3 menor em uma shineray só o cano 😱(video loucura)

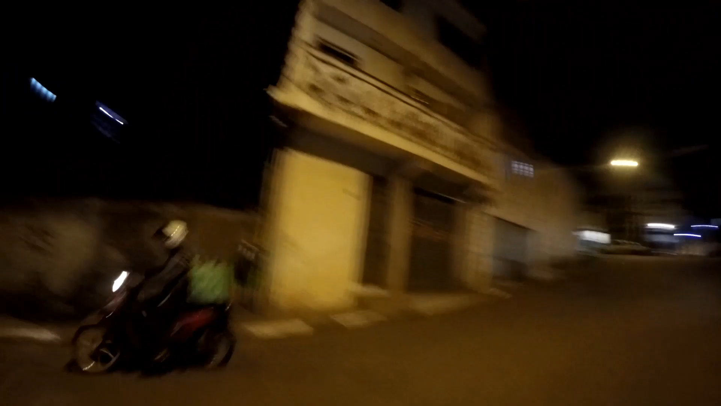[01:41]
Os caras querem andar de 3, rapaziada.
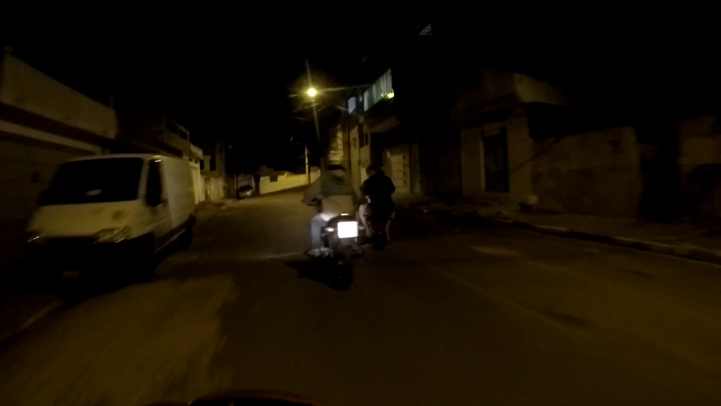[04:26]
De 3 na moto, na quebrada, com o Chinerai solcando.